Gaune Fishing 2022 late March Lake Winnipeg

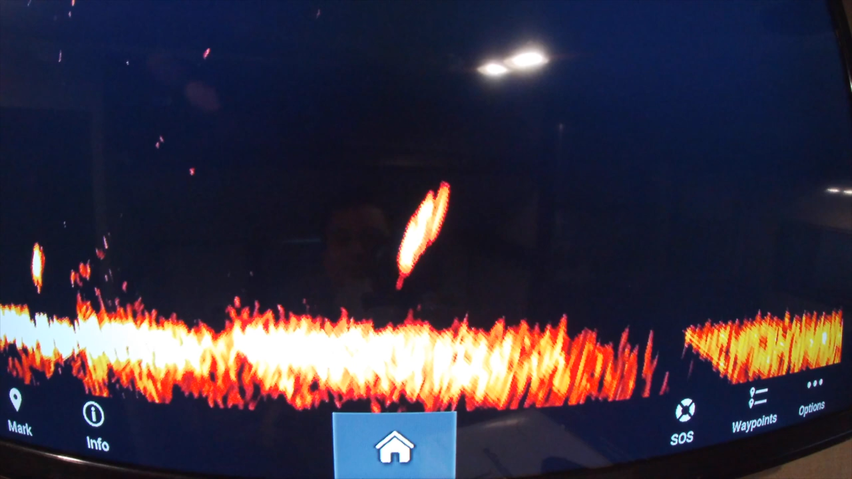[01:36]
see if you can bite them come on rock
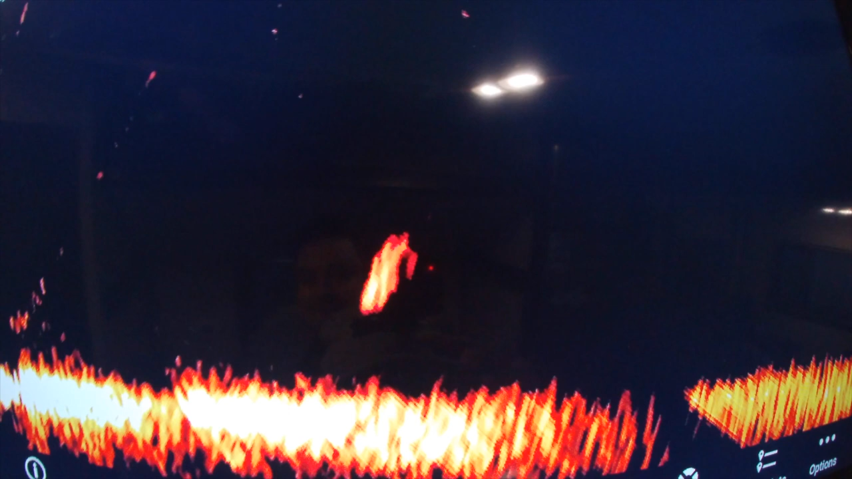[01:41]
what do you got on that one oh he changed his mind
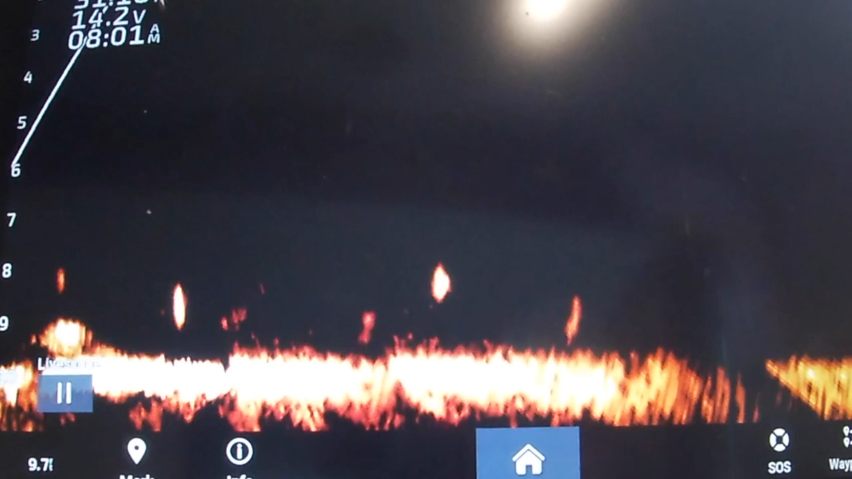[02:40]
of uh yeah locked in another one not very big I'll probably lose it because I've been losing all of them at the hole